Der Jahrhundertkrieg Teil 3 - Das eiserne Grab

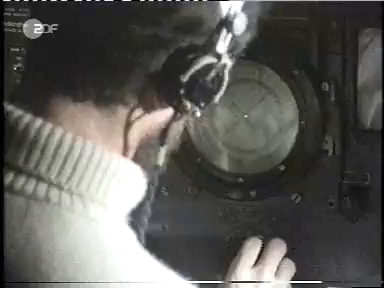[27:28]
Estik, Sonar, oft das Letzte, was U-Boot-Fahrer hören. Dazu die jetzt lückenlose Luftüberwachung der Alliierten.